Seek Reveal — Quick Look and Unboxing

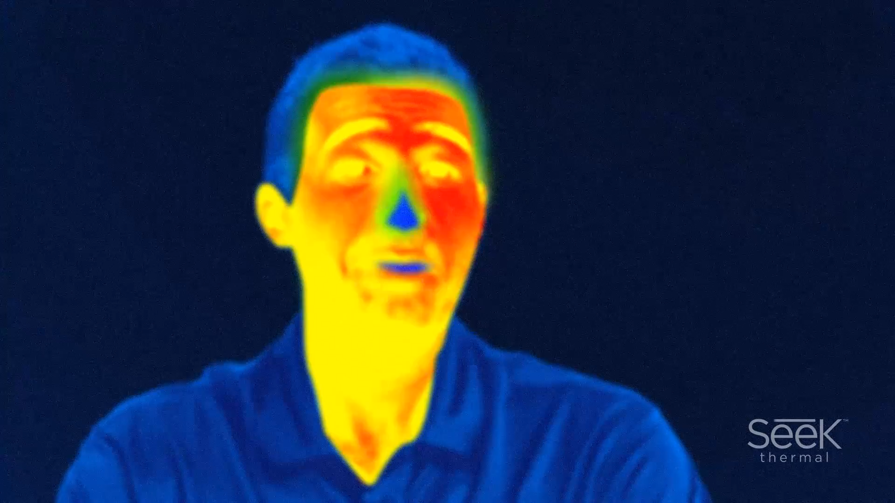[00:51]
It works in pitch black or in bright sun. The level of lighting making no difference to the thermal sensor. In this video I'll be introducing the Seek Thermal Reveal.
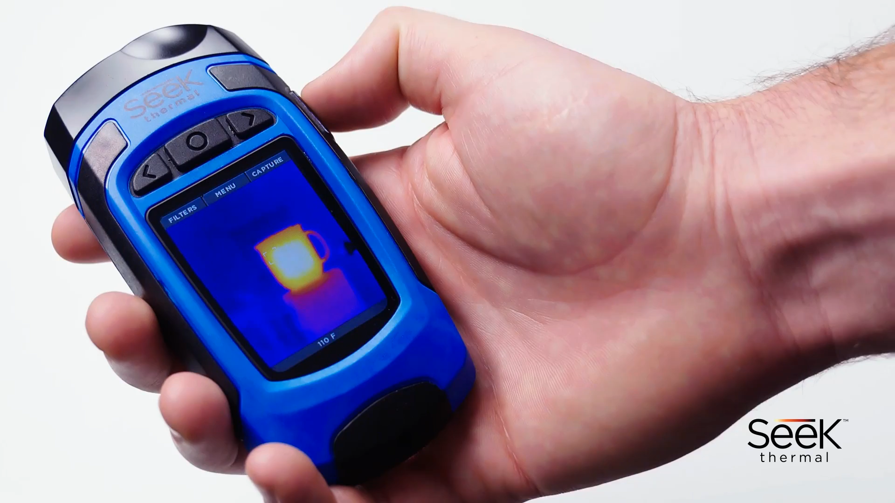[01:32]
With its ergonomic grip and angled display, the Reveal handheld imager allows you to see more of what's around you, particularly that which would be hidden from you in the dark. The thermal imager is incredibly accurate, allowing you to spot heat near and far, indoors and out.
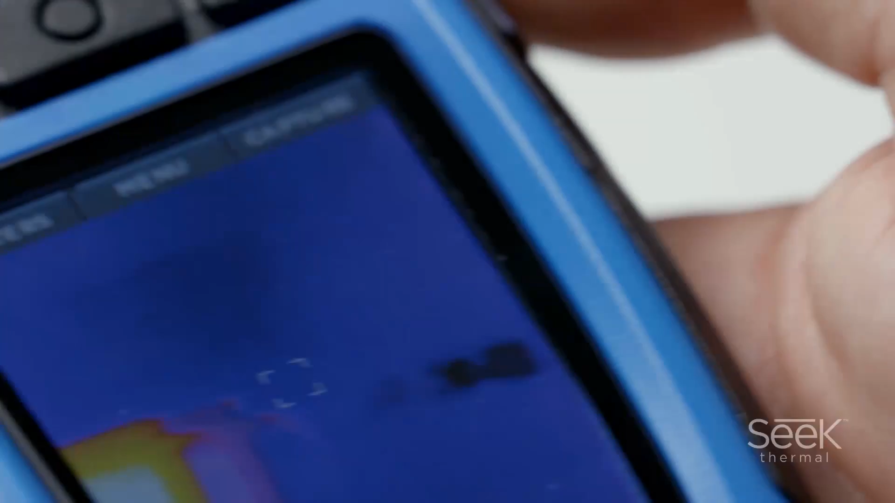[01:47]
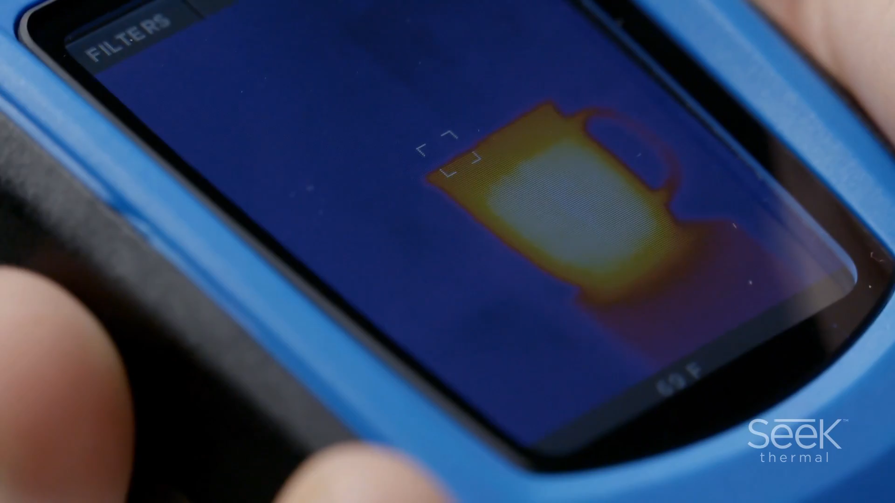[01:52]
Both water and shock resistant, the Reveal is rugged with a rubberized casing and intuitive controls.
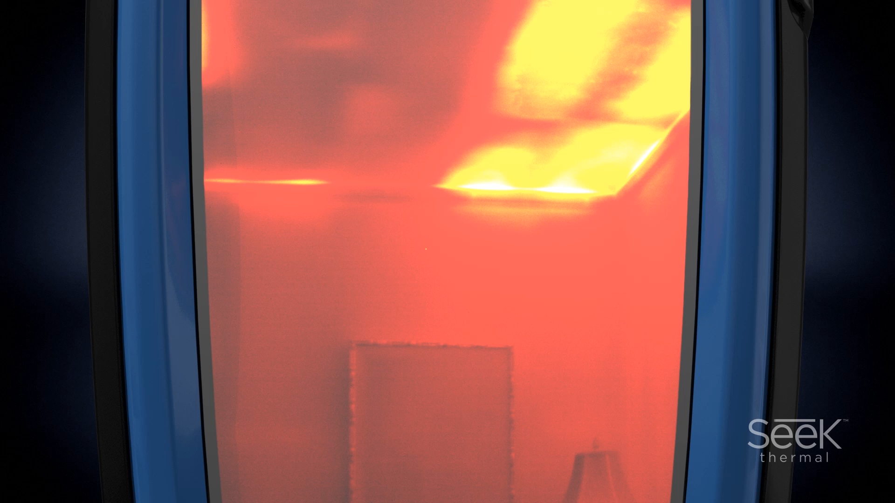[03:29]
Of course, the Reveal is a fantastic tool for outdoors enthusiasts and hunters
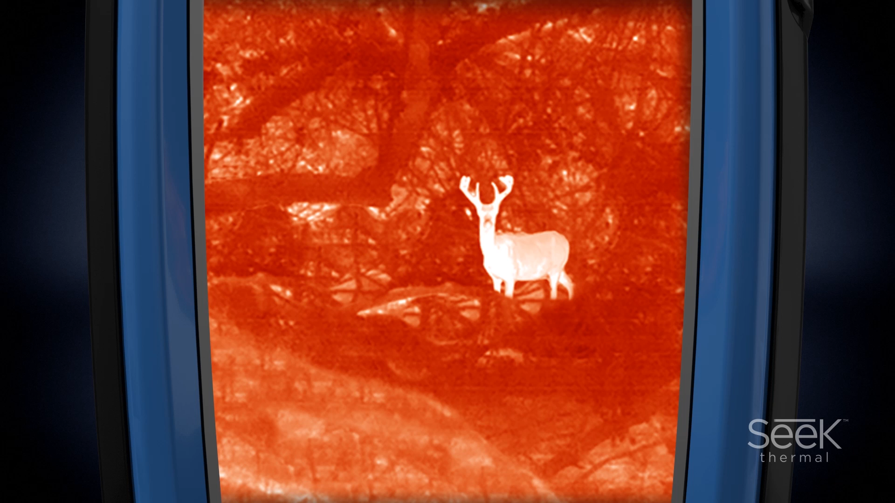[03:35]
who benefit hugely by the ability to spot predators at a distance, follow animal trails and track game.
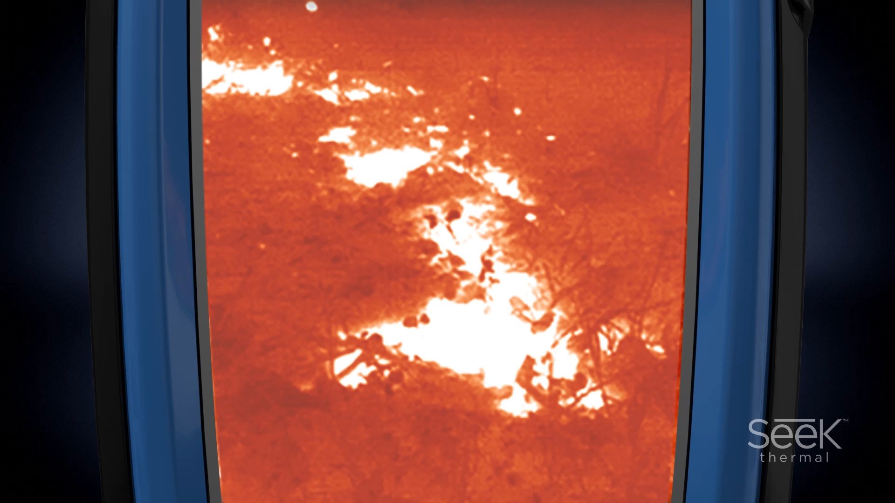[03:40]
It's even incredibly beneficial to boaters, as the Reveal is easily used to accurately identify obstacles and people in the water during obscured vision situations.
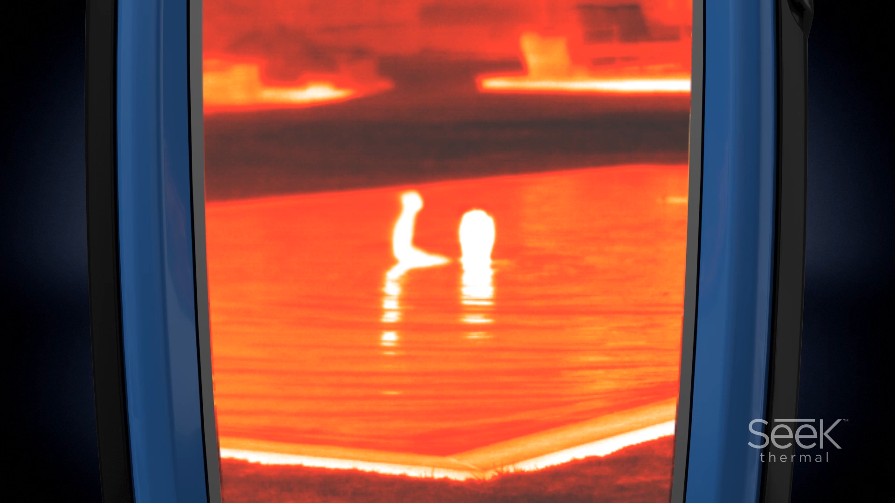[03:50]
The Seek Reveal is an affordable, durable and easy to use handheld thermal imager.